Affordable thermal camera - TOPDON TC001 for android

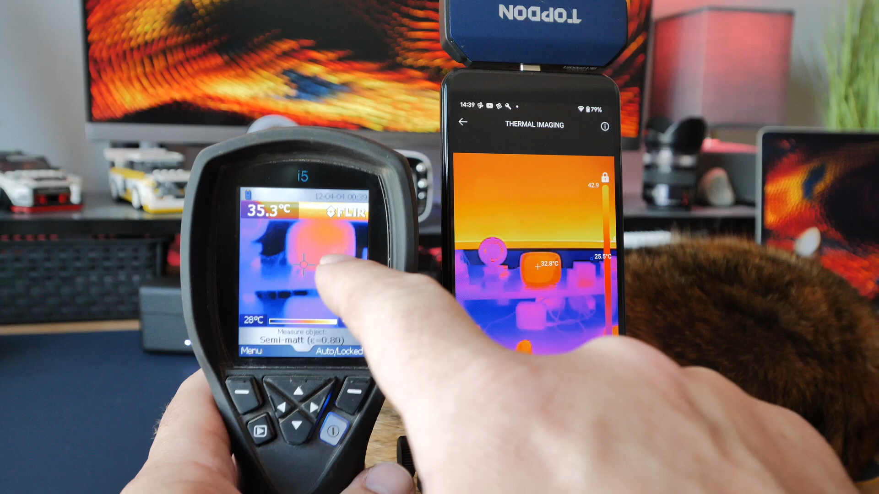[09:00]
showing slightly hotter but this is quite an old camera and i don't know how it's the accuracy of it is anymore anyway so i can't comment on the accuracy of either
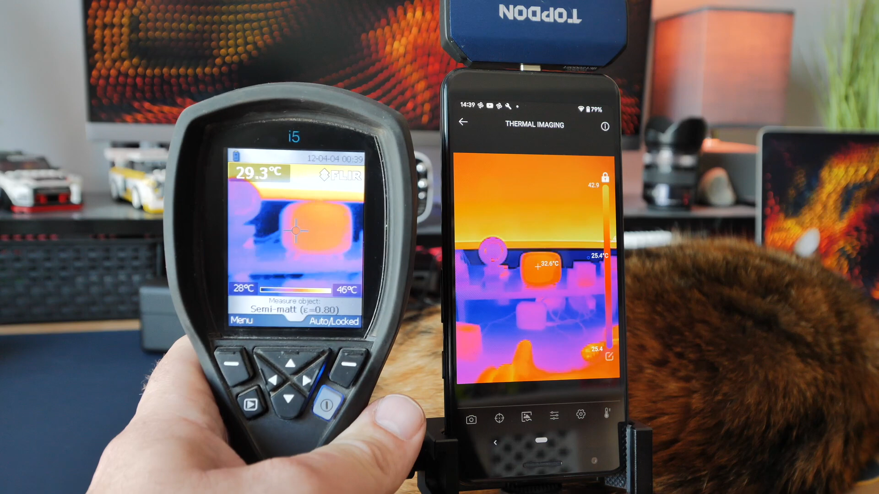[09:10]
of these to be honest but for the difference in price between the two this top down
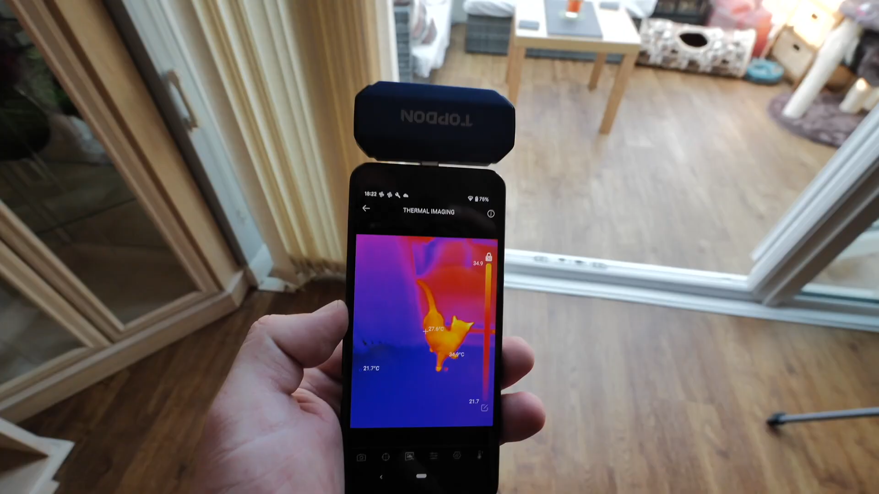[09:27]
you can actually use it like this at night as well so if you
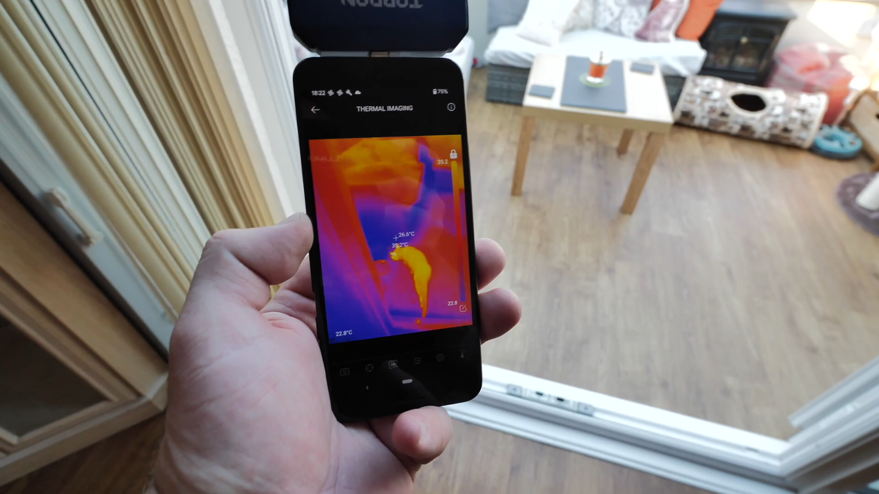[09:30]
if you look out in your garden or you're walking your dog or something at night you can use this camera and your
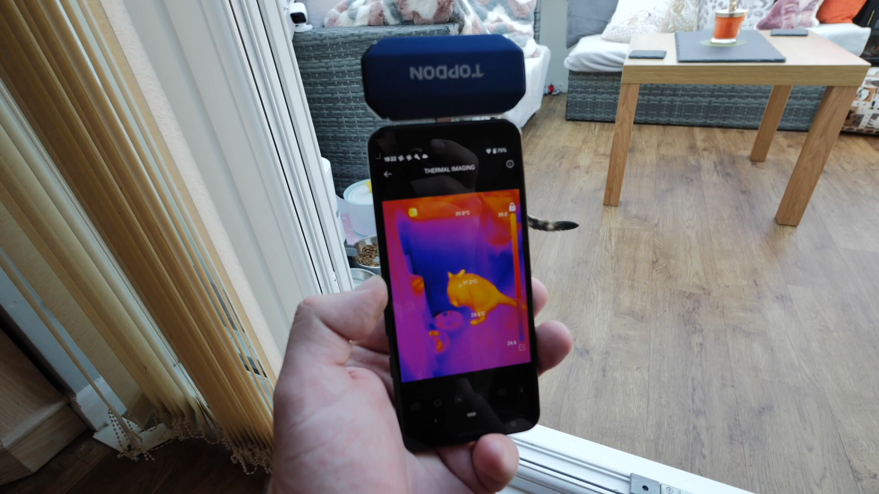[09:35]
pet would glow up like this in the dark so you'll never lose your animals at night one
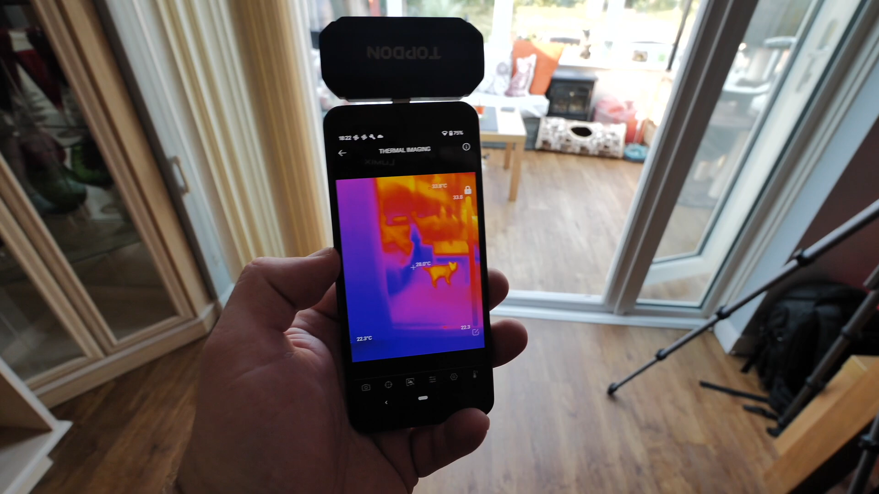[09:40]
of the best uses for these cameras around your home is finding places where you're wasting energy so what you can do is if you have a look around the inside of your home or
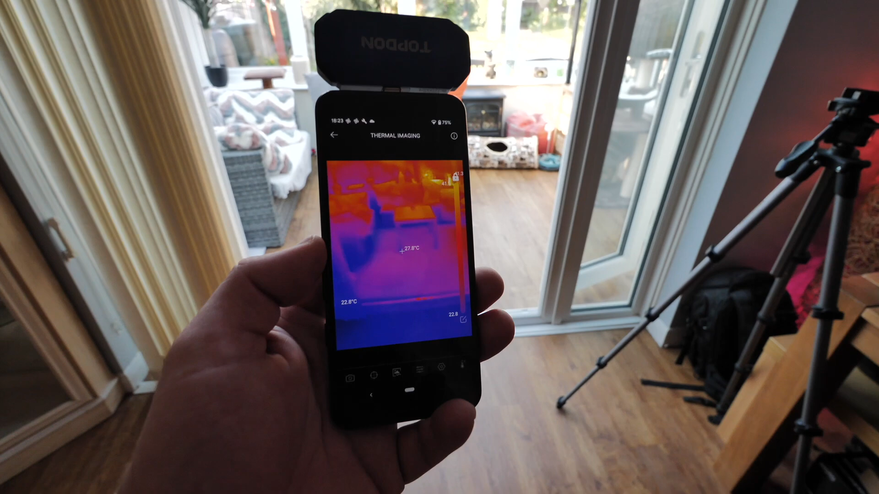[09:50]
the outside you need a good 10 degrees difference uh between the
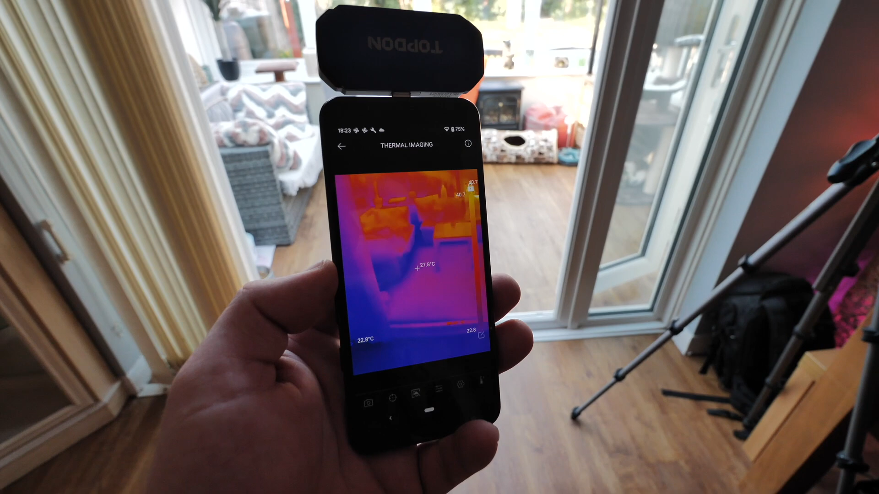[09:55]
inside and the outside so you can see any spots because you see when i'm looking in one
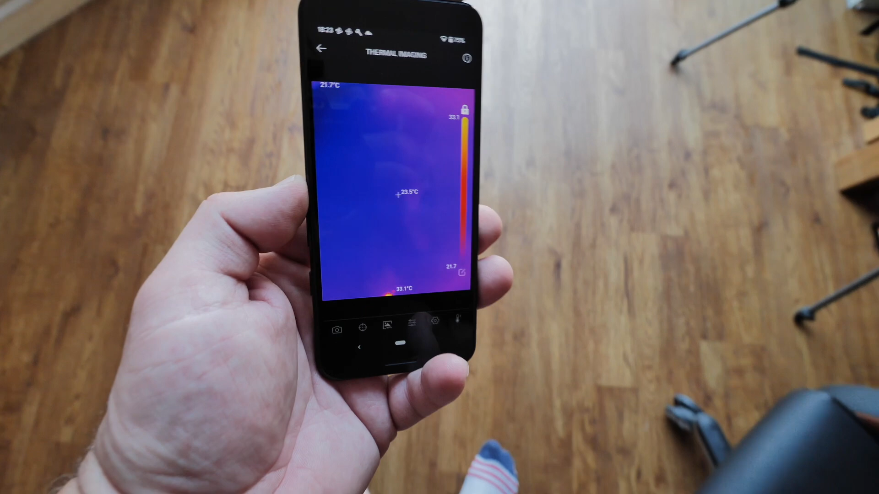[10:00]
On screen: spot 23.5°C, max 33.1°C
spot there on the floor everything's a similar color apart from my feet obviously
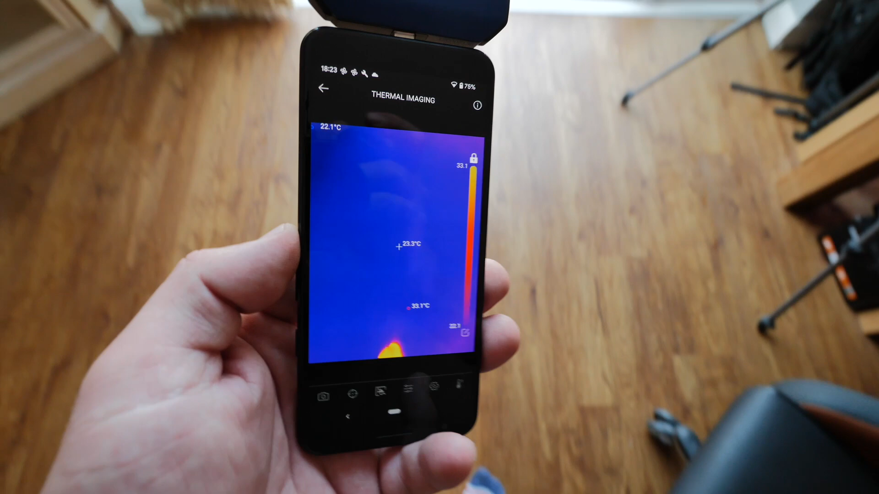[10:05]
On screen: spot 23.3°C
so if i look up at the ceiling i found a spot earlier while i was looking around you
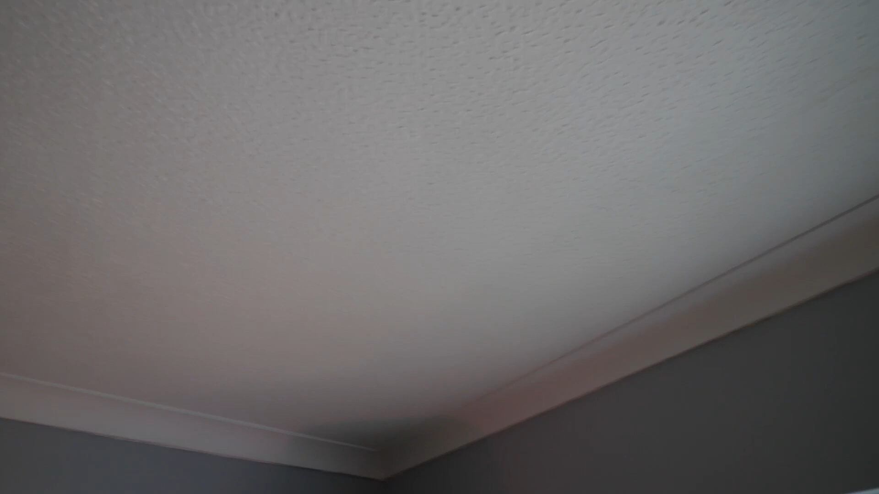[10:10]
see there around the ceiling there if i bring in the camera you
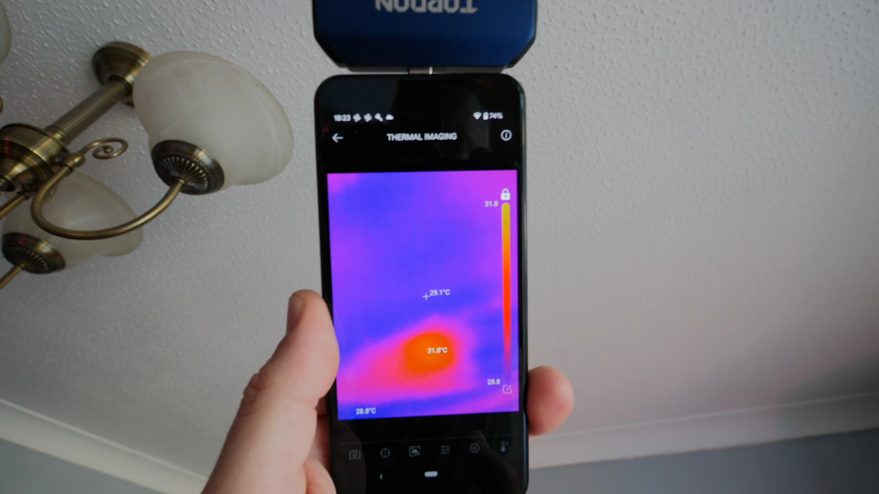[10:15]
On screen: spot 29.1°C, max 31.8°C
can see right there there's an orange spot it's quite hot outside today
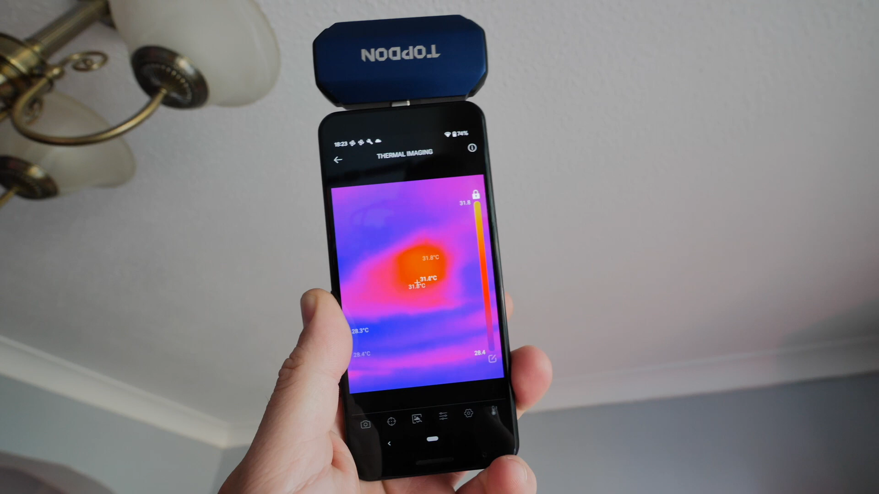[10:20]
obviously in winter it'd be the opposite way around it'd be everything it'd be orange and then
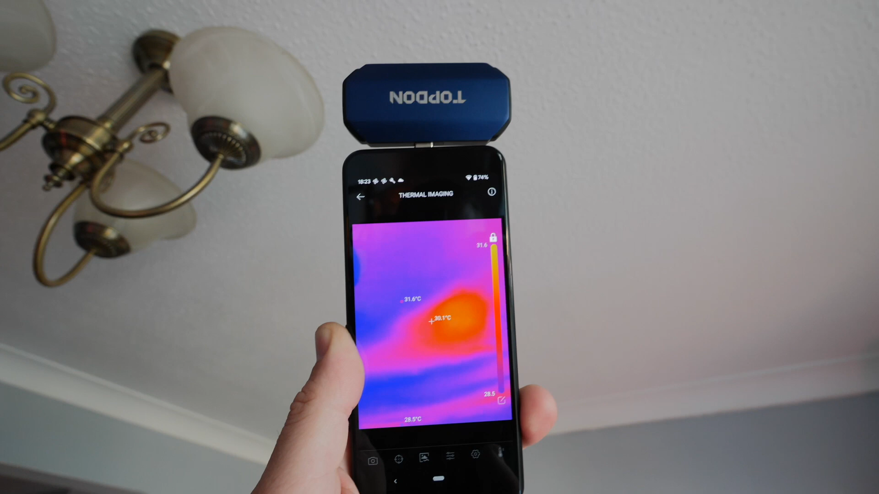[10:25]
the spot would be blue but if i look around the ceiling look you can see it's pretty stable the color apart from there's an orange
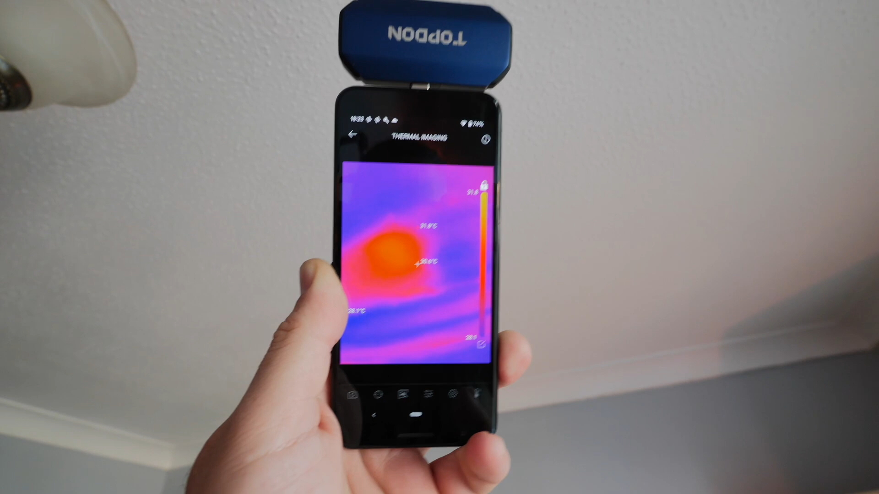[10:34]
spot there which is showing a hot spot which that will be some insulation in my loft that's missing so that requires me at some
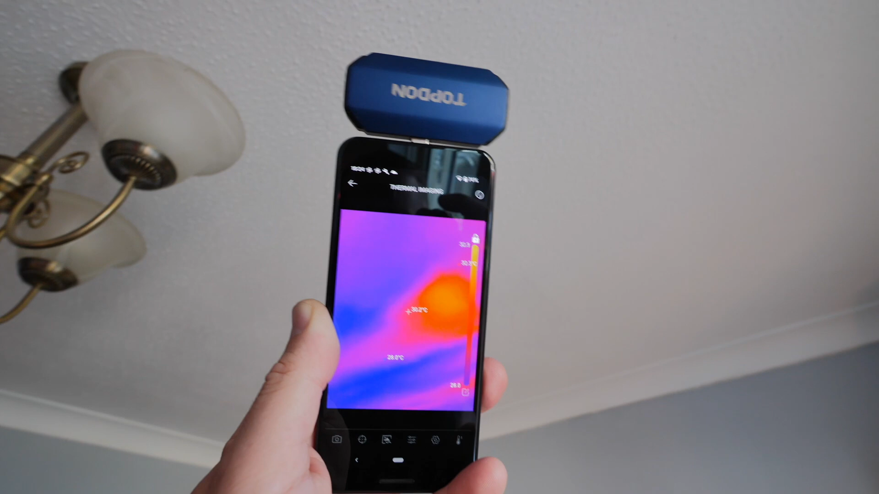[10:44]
point while i found this to go up into the loft because that i will be losing heat through that in
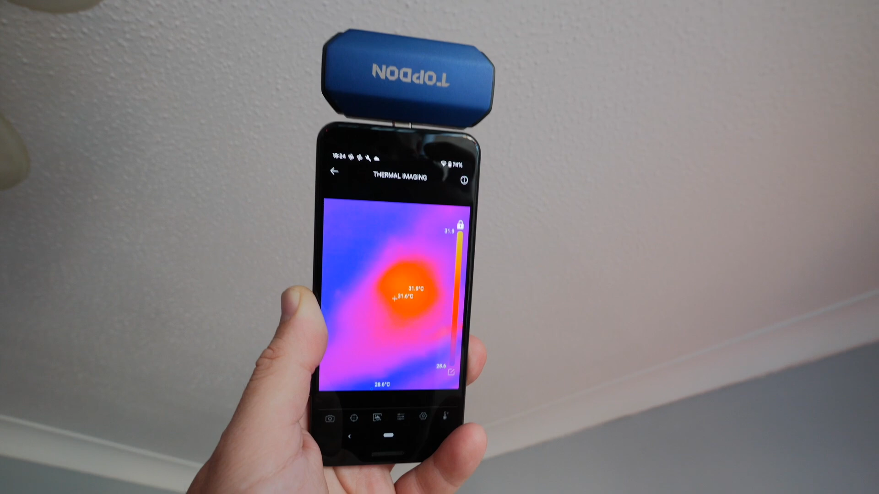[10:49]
the winter so that is a good thing that you can have a look around the house for you can do a